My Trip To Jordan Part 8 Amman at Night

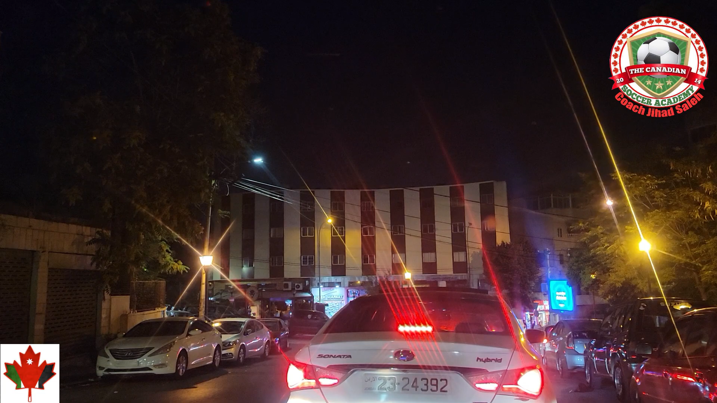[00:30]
وأخوي بحكي طبعا هذا من أقدم الأماكن في عمان أو وسط البلد وسط عمان القديمة كما ترون طبعا ساعة 12 بالضبط